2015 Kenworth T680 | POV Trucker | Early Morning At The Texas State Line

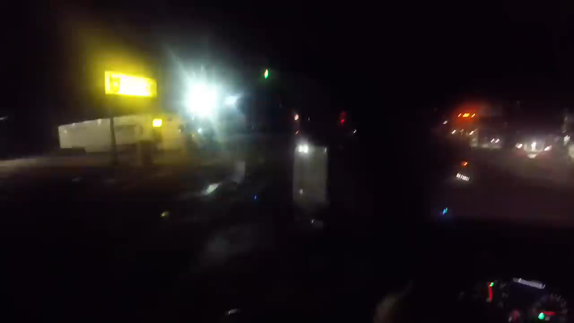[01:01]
uh-oh bottle oh man i thought i was gonna miss it dang it
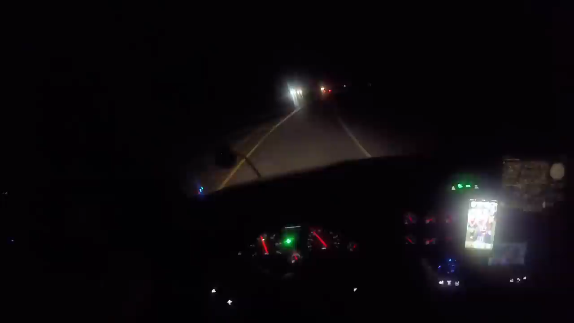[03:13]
all right man well it's about 4 30 a.m.
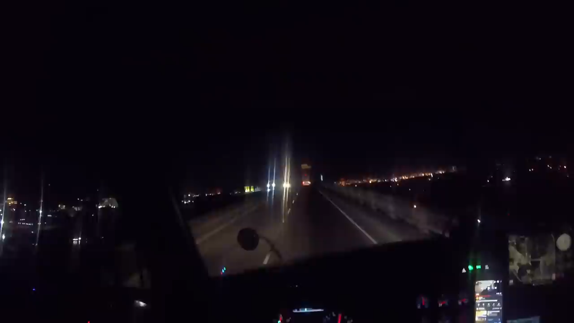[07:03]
you usually get about you know all this heavy traffic and you get about to about oh right here somewhere and traffic stops and then the top of the bridge is just slightly swaying get me down oh yeah we got a bunch of oil refineries and stuff over there probably I'm just guessing